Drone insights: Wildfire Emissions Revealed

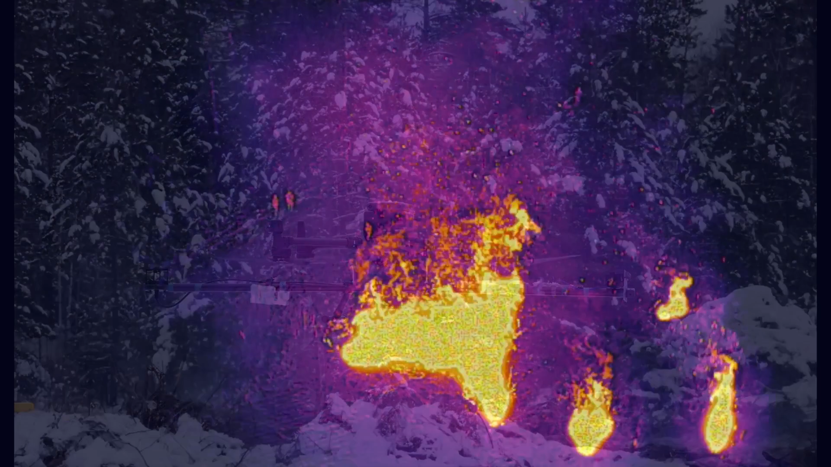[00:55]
We also included the H20T thermal camera to provide visual context during the flights.
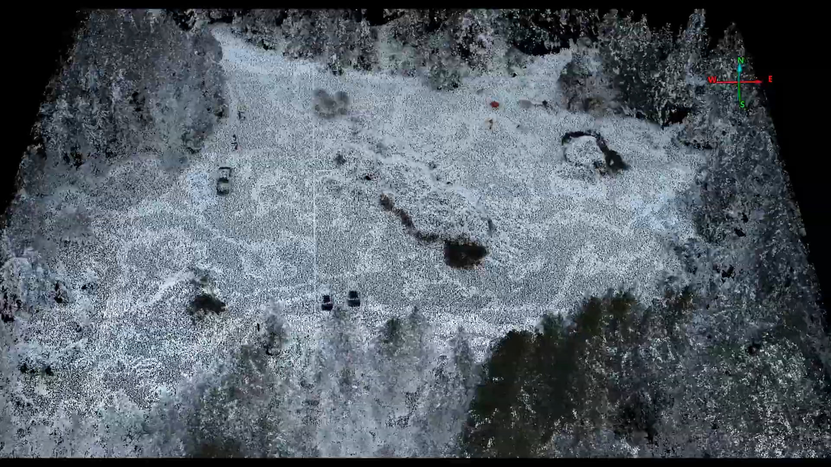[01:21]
First, we collected drone-based LiDAR with the L1 to determine
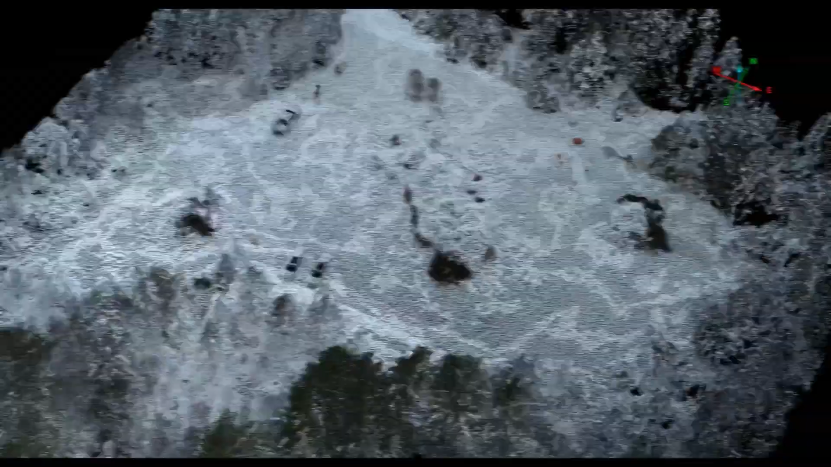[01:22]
the volume of slash piles before and after they were burned.